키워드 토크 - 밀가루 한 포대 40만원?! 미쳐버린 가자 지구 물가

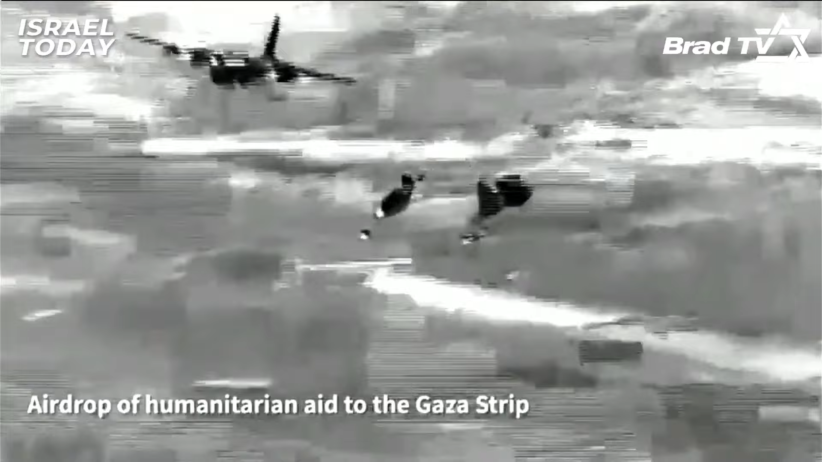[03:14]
이번 주 화요일이었던 27일 요르단 그리고 아랍에미리트, 이집트, 프랑스가 이스라엘군과 함께 구호품 공중투하 작전에 참여했습니다.
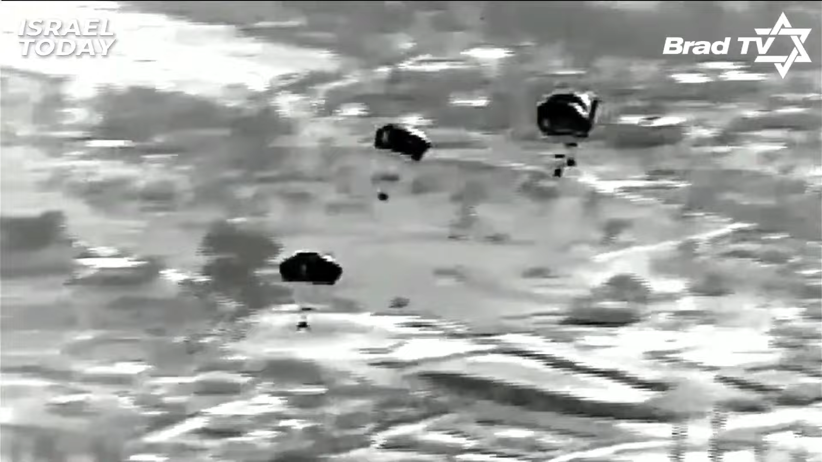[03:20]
이 요르만 앞만에서 구호품실은 항공기 6대가 출발했는데요.